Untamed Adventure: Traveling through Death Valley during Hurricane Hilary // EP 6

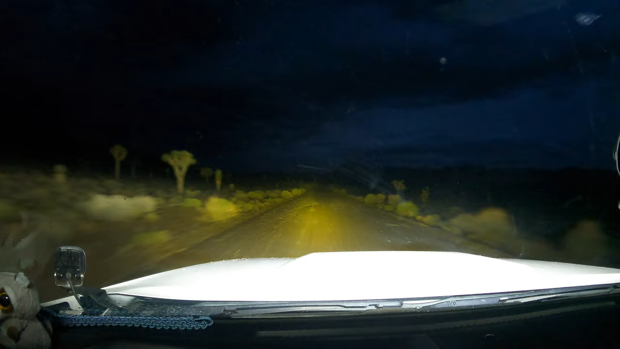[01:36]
this is smooth sailing for now
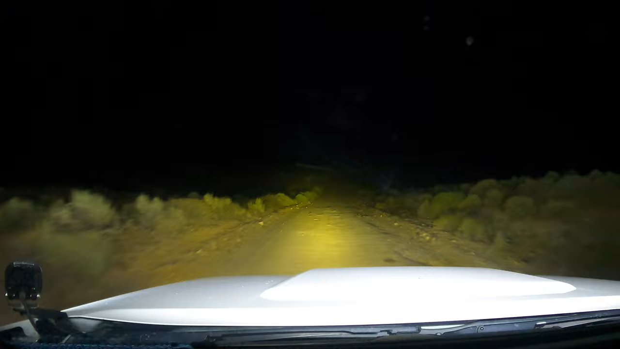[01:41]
all right well we made it to the turn for jackass canyon so we're going to just start heading out this and see if we can make it all the way through if with any luck it'll take us to saline valley road which should basically have us at camp within about an hour as i had ample time to reflect back a well of emotions started coming over me as i was getting
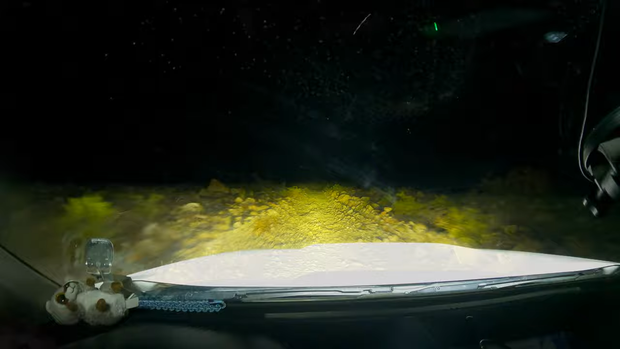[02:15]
closer to the crash zone but from what i can tell this might be the section where i was like rocks rocks rocks
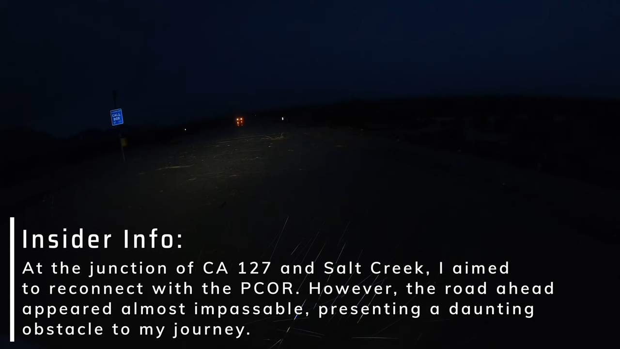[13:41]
presenting a daunting and dangerous obstacle to my journey. that was not that even if I made a day.